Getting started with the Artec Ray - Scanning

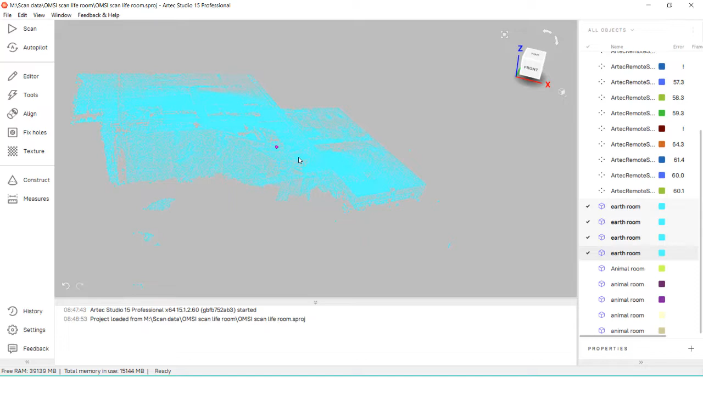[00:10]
Artec 3D has a variety of scanners for all types of size, ranges, and shapes.
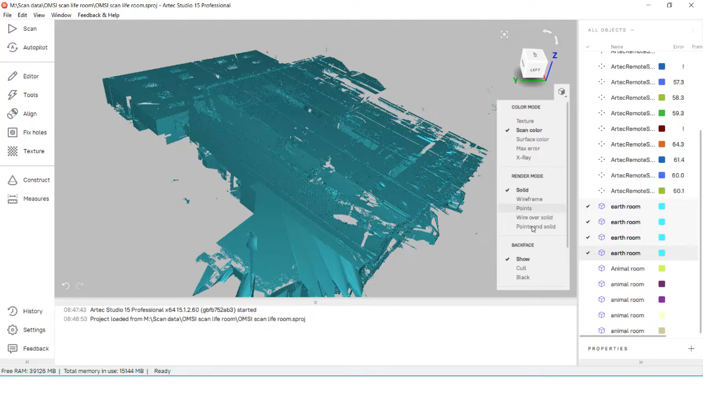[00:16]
Their handheld scanners are amazing at tracking most objects, but what if you need to scan a very large object, such as a train or maybe even an entire warehouse?
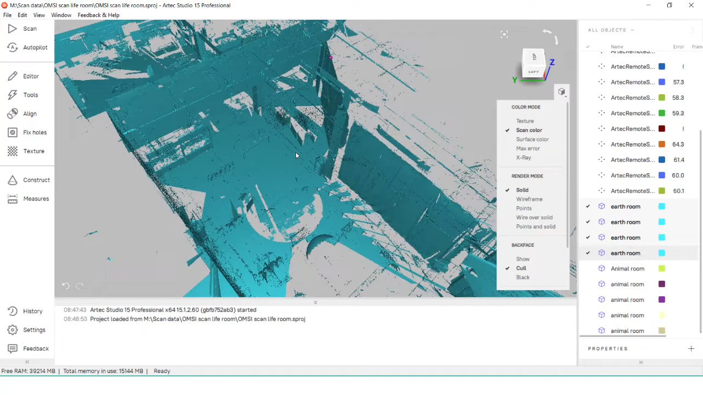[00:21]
For these situations, LiDAR scanners are more commonly used,
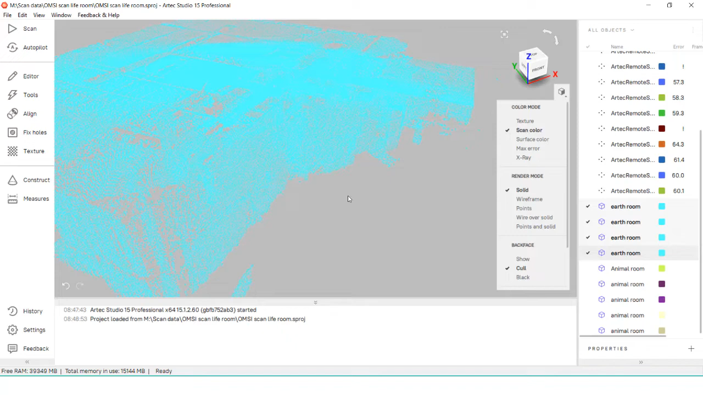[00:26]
a form of time-on-flight scanner that uses lasers to measure the distance of objects. The Artec Ray is one such device.
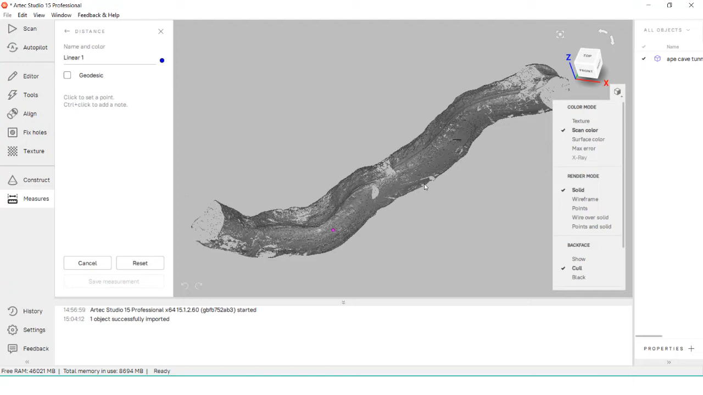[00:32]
Sitting on either a tripod or a flat surface, it will shoot out multiple laser lines while it spins, gathering data and information in all the surrounding areas up to 210 meters away.
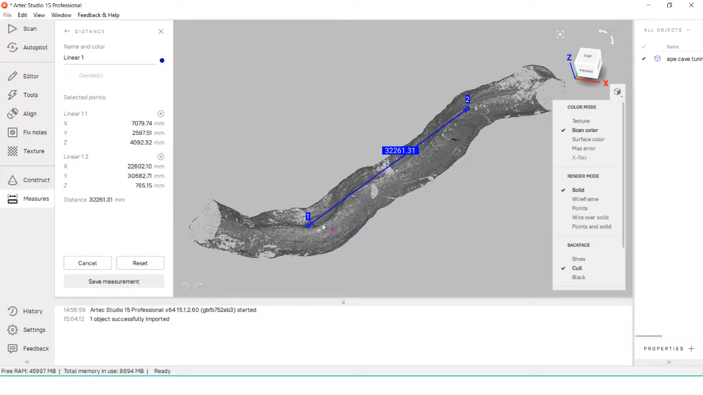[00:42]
It then processes this raw data and converts it into points within Artec Studio for you to create a final mesh with.
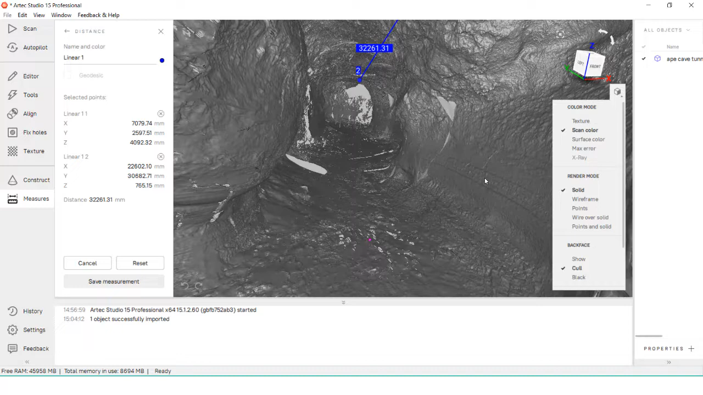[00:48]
LiDAR scanning is different than other forms of scanning since it's mostly hands-off.
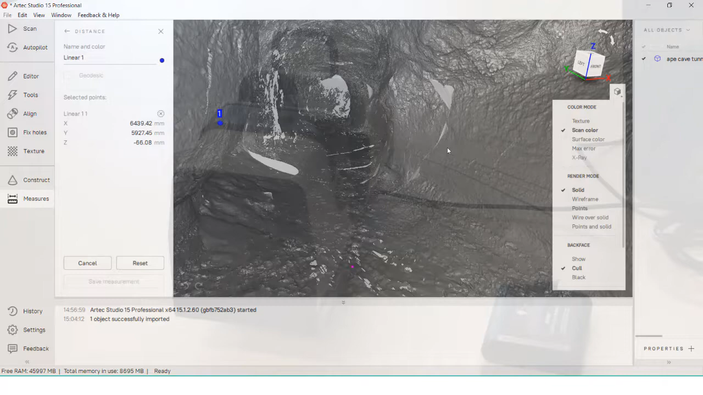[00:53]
In this video, I'll go over the basics of setting up the Ray to create a scan.
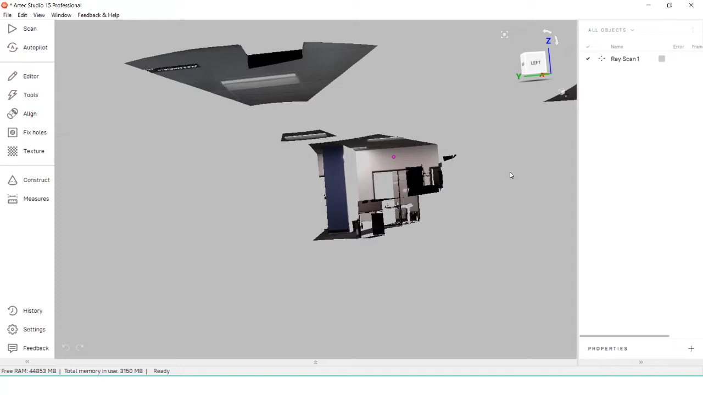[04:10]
I prefer to switch to the display to scan color, which gives me a better idea of how the data looks and the final mesh will appear.
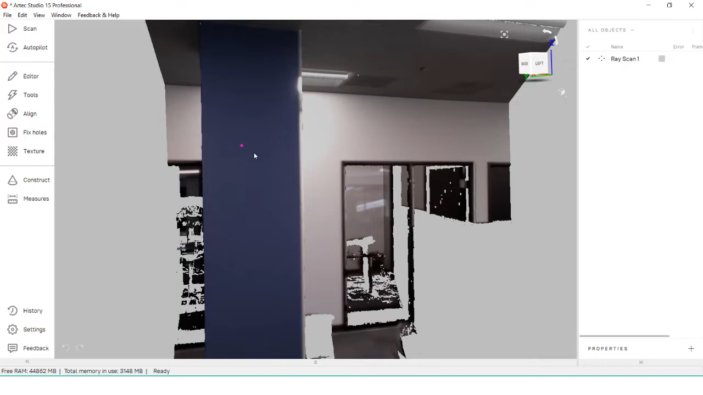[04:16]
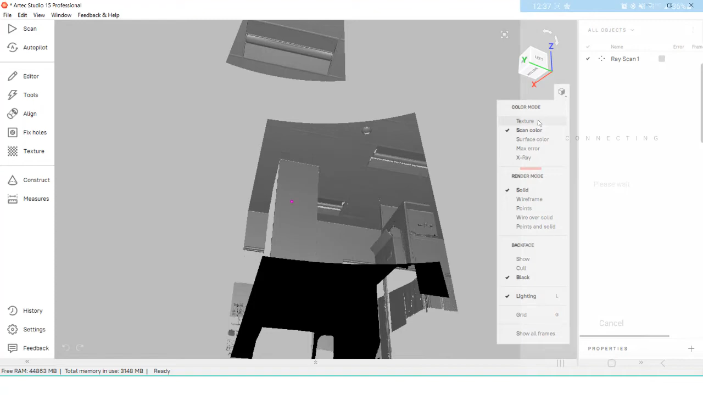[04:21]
After the sections are scanned, I did do a 360 scan on the phone app. We can see how these individual sections match to the 3D scan positions once we brought it in.
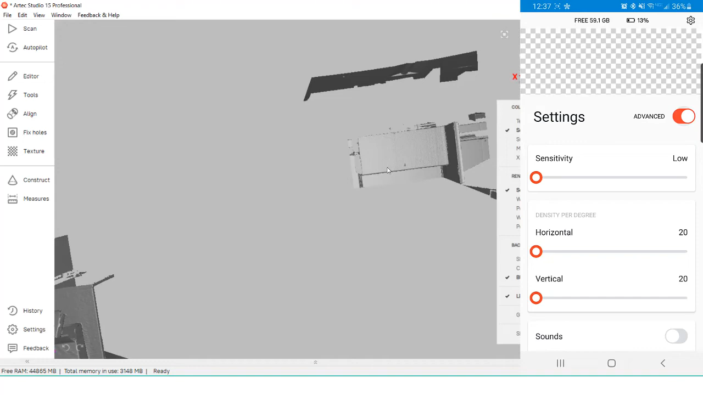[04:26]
The data is saved onto an SD card inside of the ray.
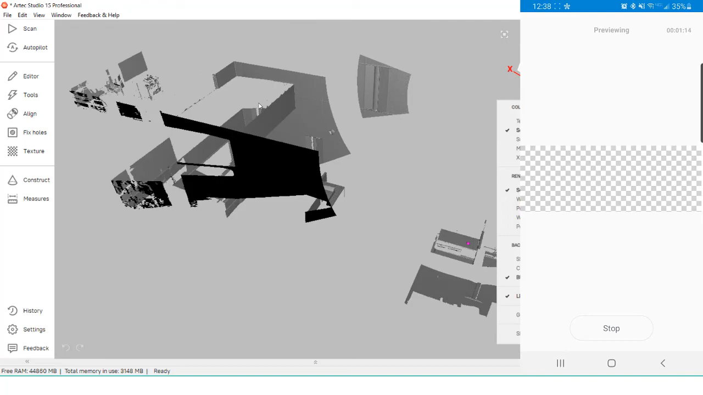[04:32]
To transfer to Artex Studio, I simply plug the SD card into my system and import it
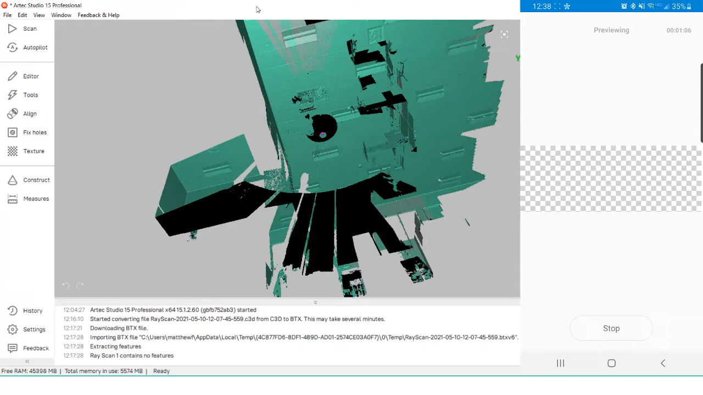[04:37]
to the .c3d file into my current project.
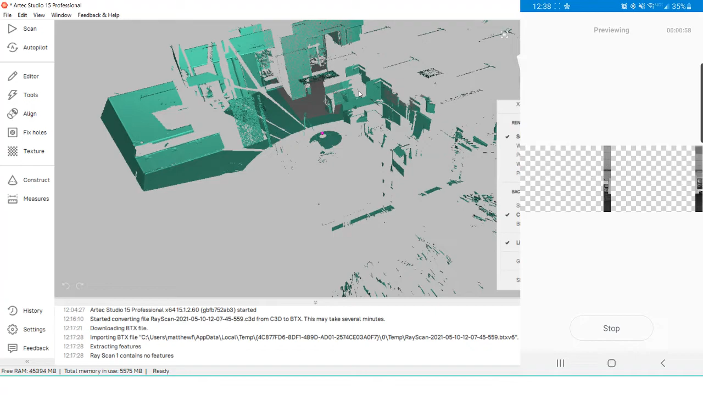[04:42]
The settings on the ray app are very similar to the desktop one and we can still select sections we desire.
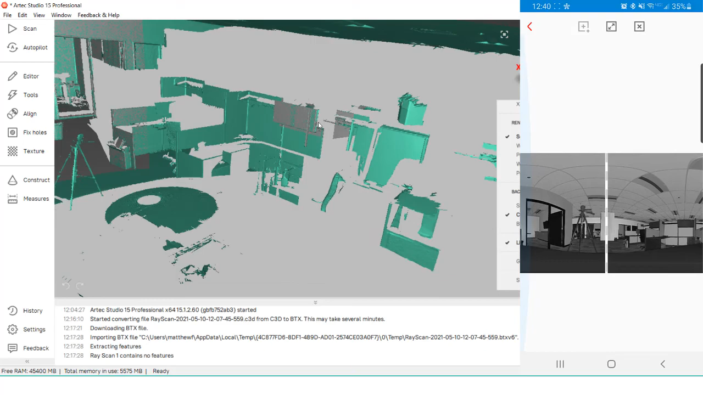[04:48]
We can now start processing our data points to generate a final mesh that we can export out. With that, our scanning is done!
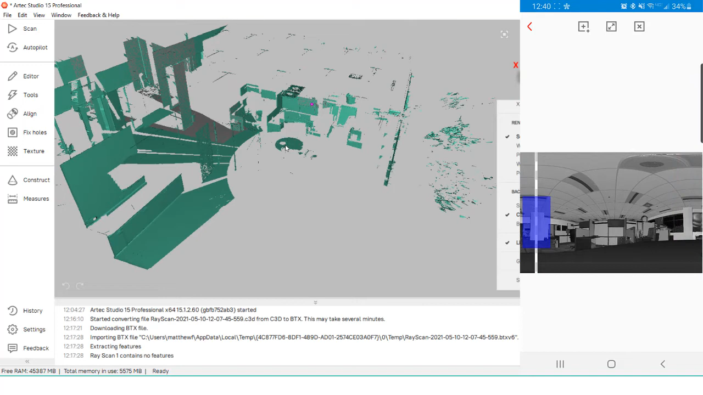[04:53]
In the second part of this video, I'll go over how to align ray data together,